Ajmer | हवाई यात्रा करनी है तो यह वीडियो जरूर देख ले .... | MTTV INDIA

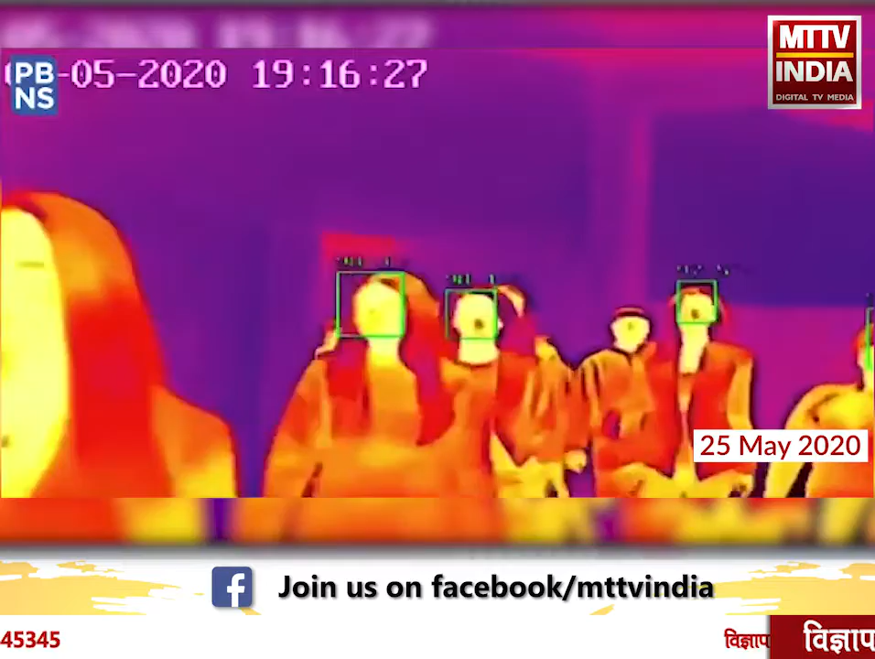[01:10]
तिने बुखार या उनके शरीर का तापमान अधिक होगा यहीं उनका